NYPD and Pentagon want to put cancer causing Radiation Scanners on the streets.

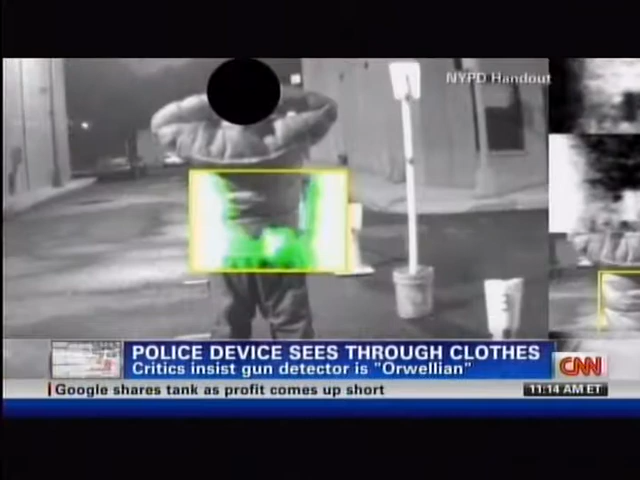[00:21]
If you were carrying a gun, it would look like this, with technology the city's police force is developing with the U.S. Defense Department. The device would read the energy of a person's body.